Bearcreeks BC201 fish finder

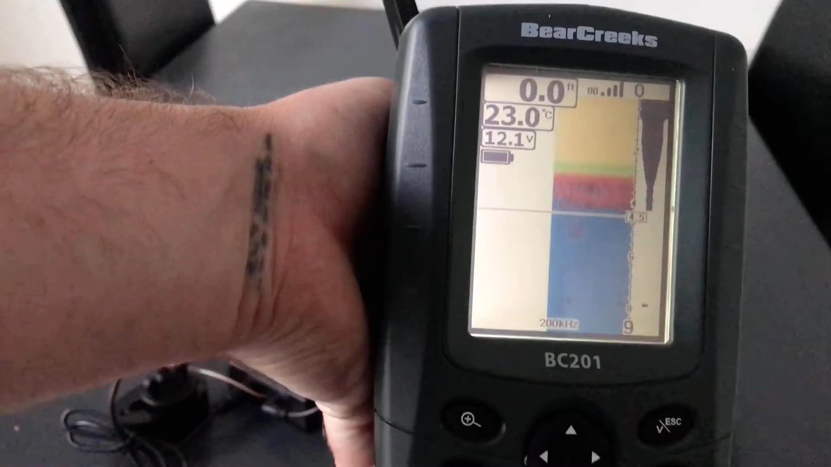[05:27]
On screen: depth 0.0 ft, water 23.0°C
It's so simple. Right. So you've got a zoom function.
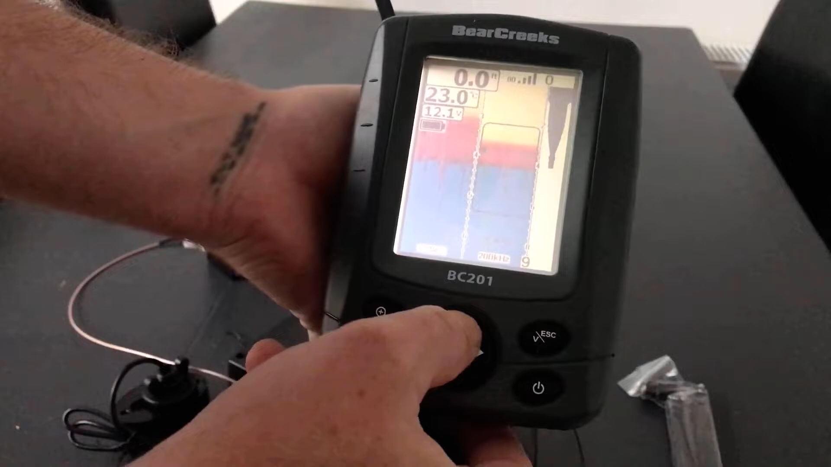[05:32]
So you can zoom in if you see a spot. OK.
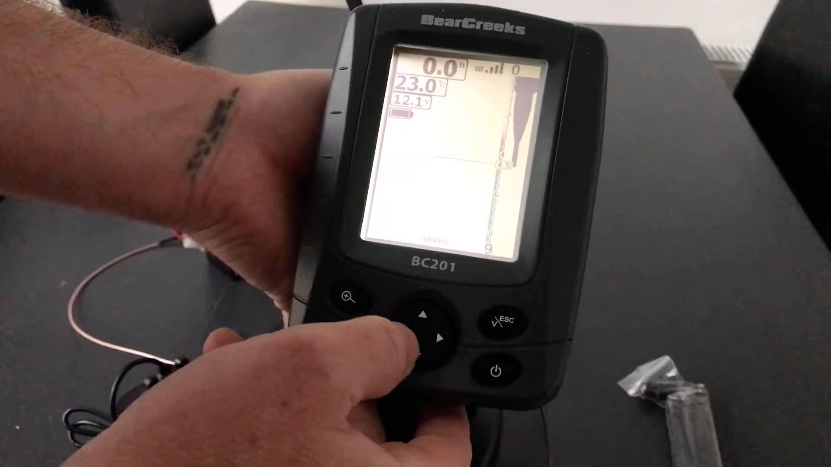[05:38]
And you can turn it the opposite way as well on the fish finder. So you can have it upside down if you want.
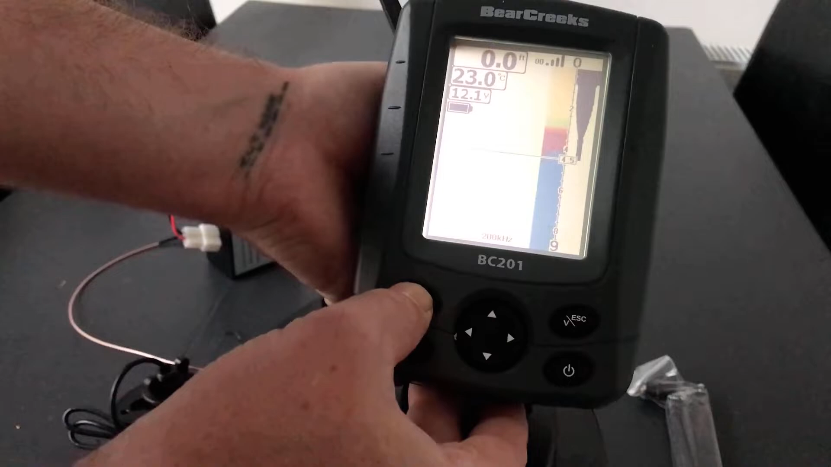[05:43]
On screen: depth 0.0 ft
Like I say, the menu. So, so simple.
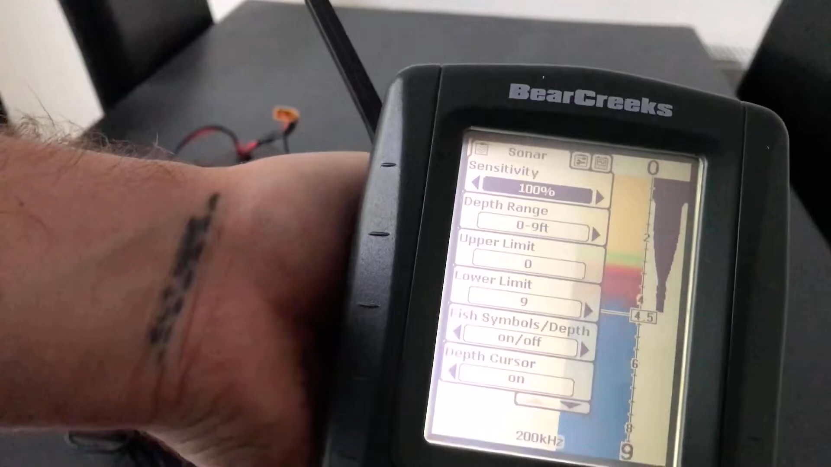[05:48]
You've got your sensitivity, your depth range.
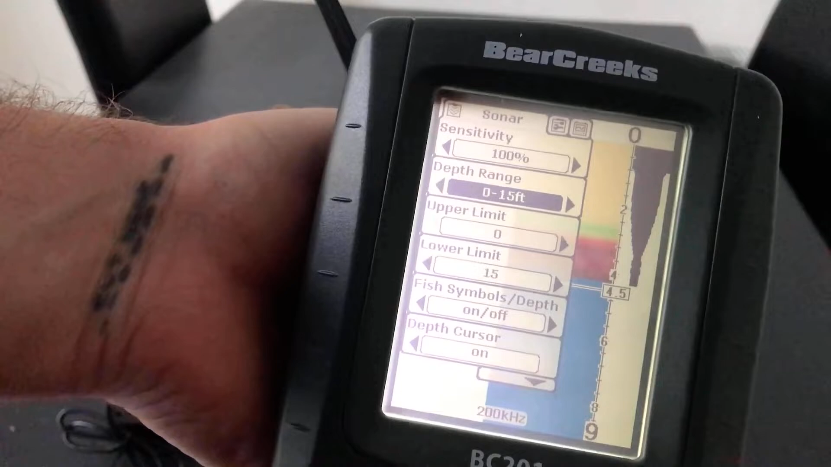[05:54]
You can set to as much as you like. You can have it on auto if you like. I'm not going to run it on auto at the moment.
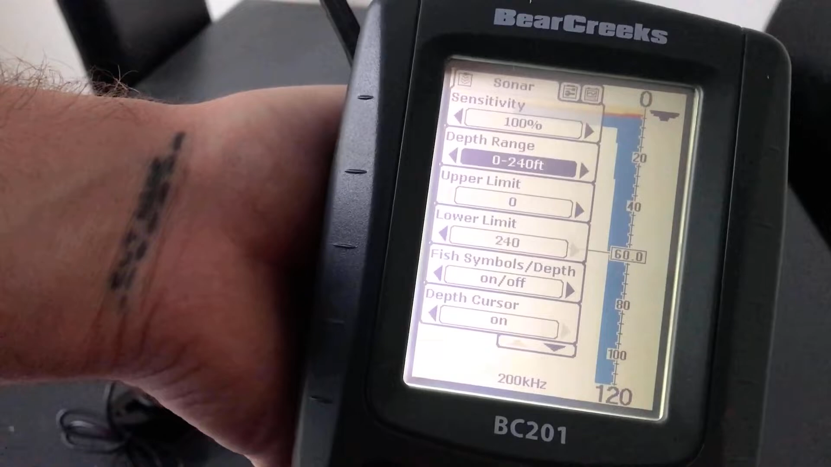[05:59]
Because it's just on the table and it's not going to find anything. So let's just go to nine foot.
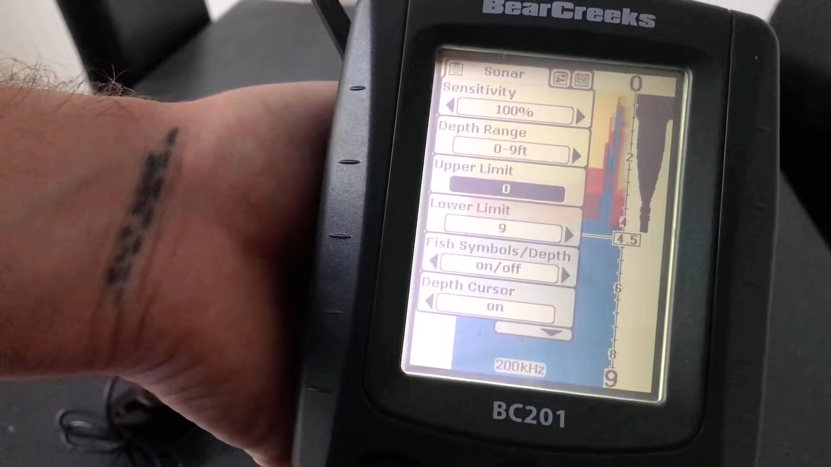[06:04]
You can set your depth upper limit. Your lower limit as well.
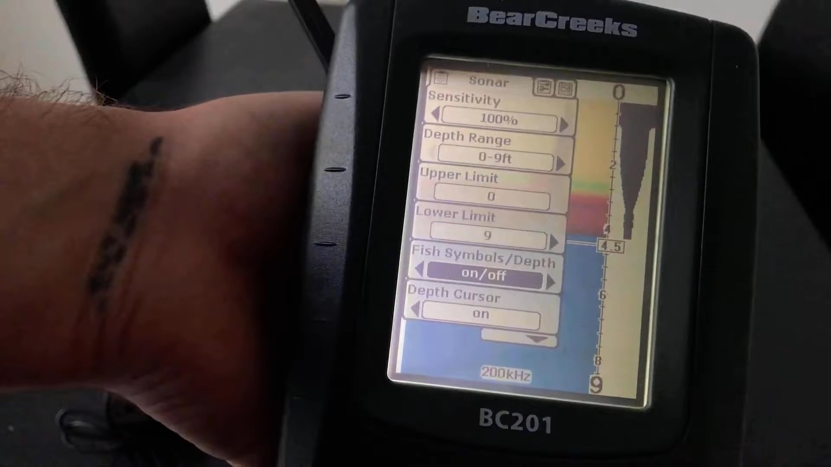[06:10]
Your fish symbols on and off. And obviously you can have your cursor on or off on there as well.
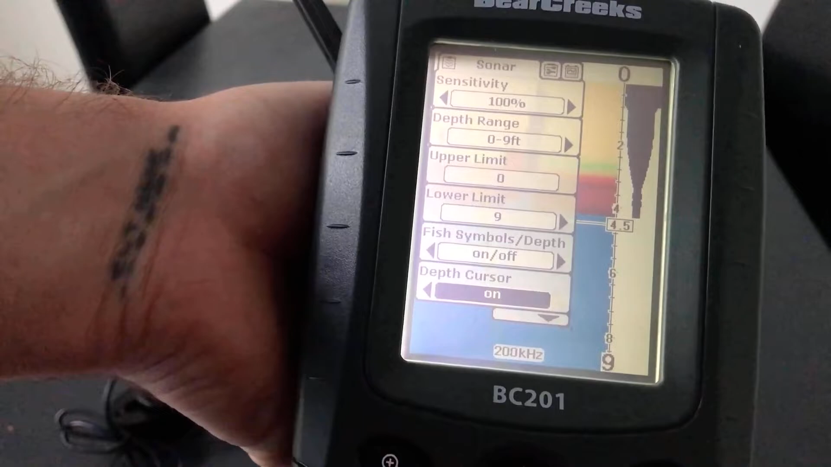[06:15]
Bat light comes up. So you can have it really bright.
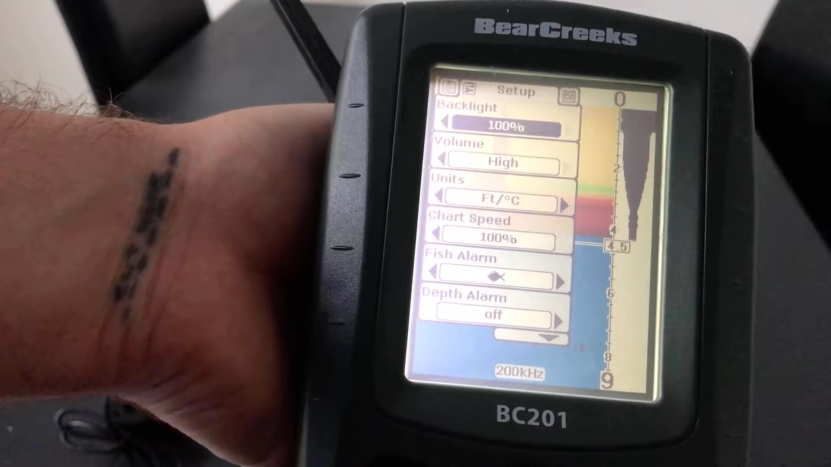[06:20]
You can have the volume high, medium, low. Like I say, it's kids play.
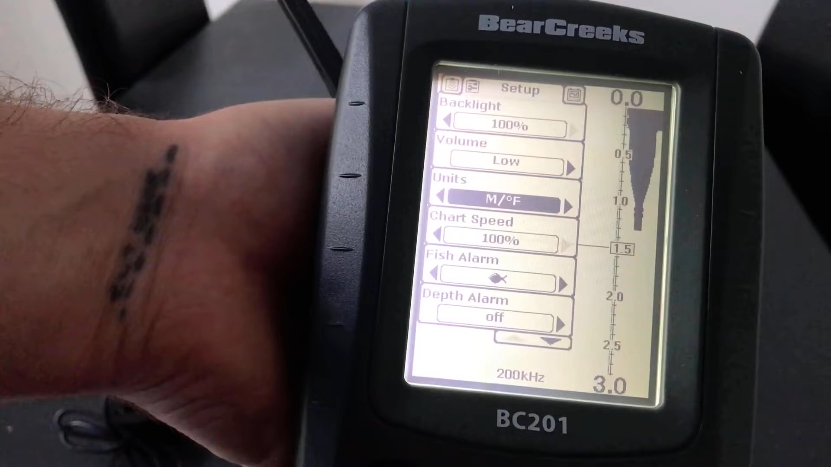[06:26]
Honestly. You can have it in meters and Celsius. You can have it in feet and Celsius.
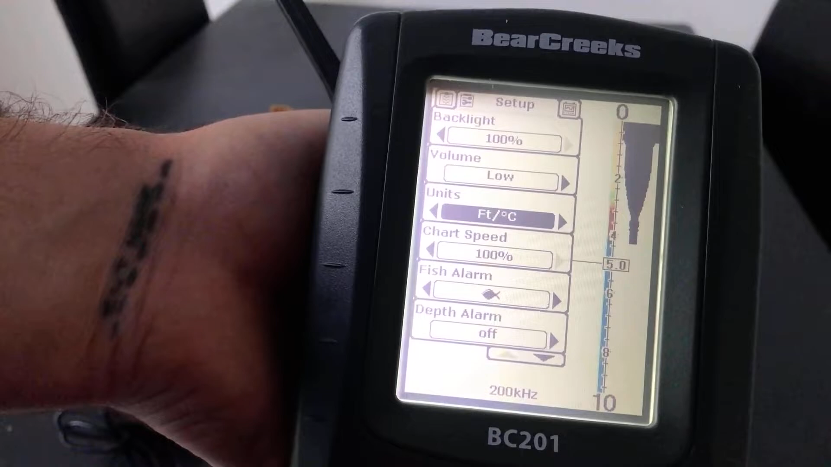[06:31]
Chart speed, you can slow down if you want. If your boat's a little bit on the slower side.
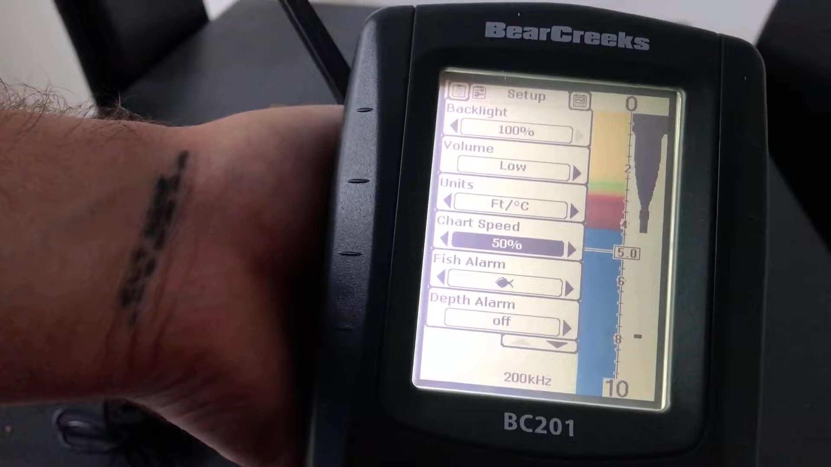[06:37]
And you want a bit more of a, I wouldn't say more accurate.
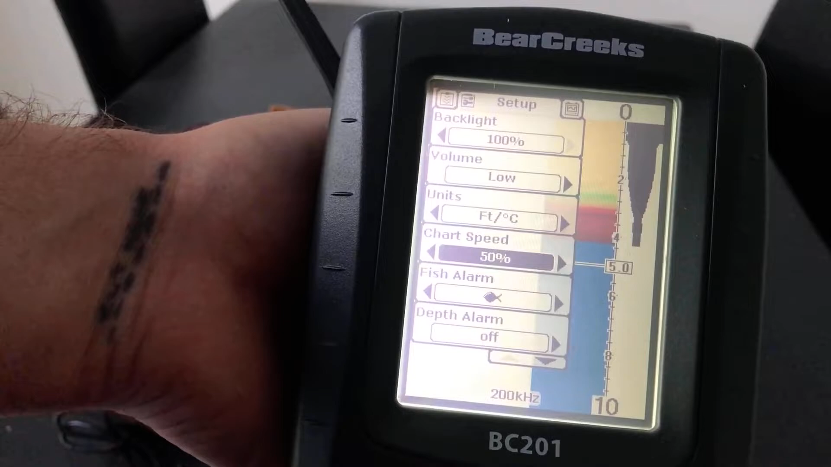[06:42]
But you just want to see what's going across the screen a little bit slowly. You can have the fish alarm on or off.
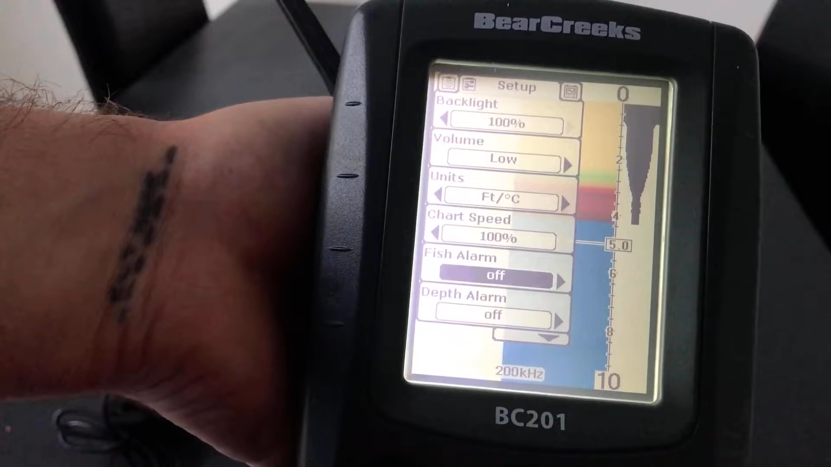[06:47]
Let's stick that on. Depth of alarm. Sorry my fault.
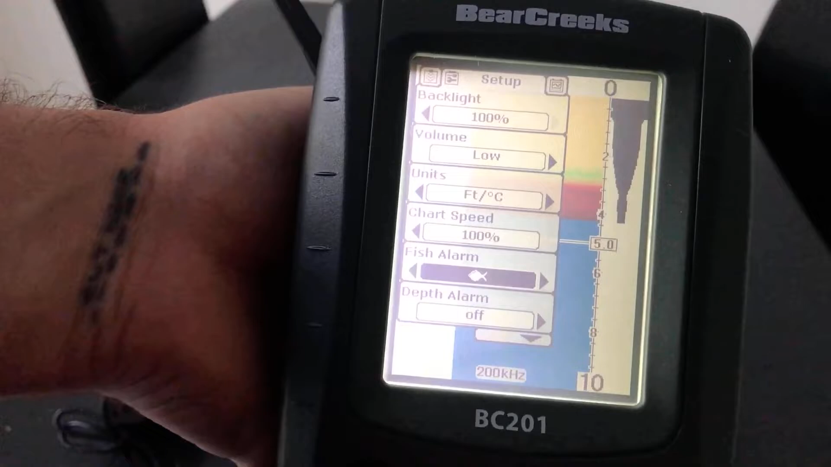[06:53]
I'm trying to film it and watch this. The depth of the alarm on and off.
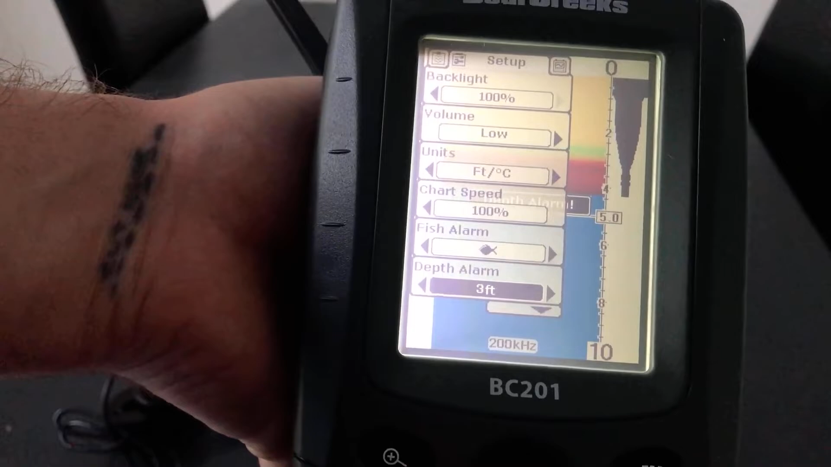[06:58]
So you can set it. So if you know your lake's three foot or four foot.
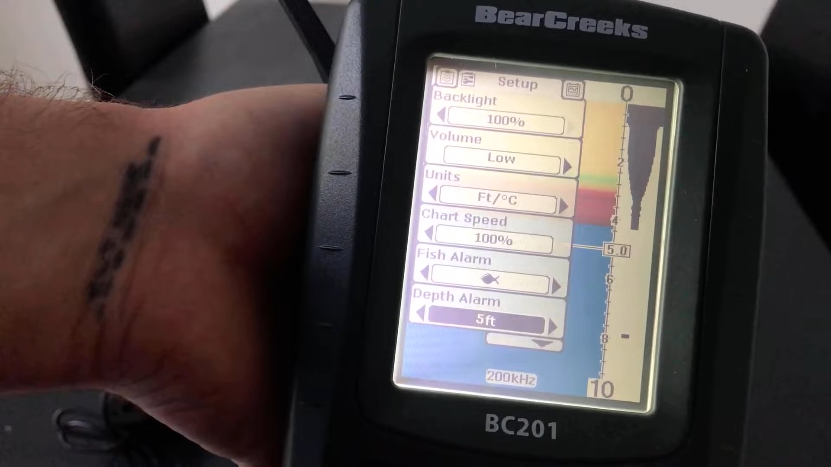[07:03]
Or you know there's a hole out there. And the lake itself is only four foot.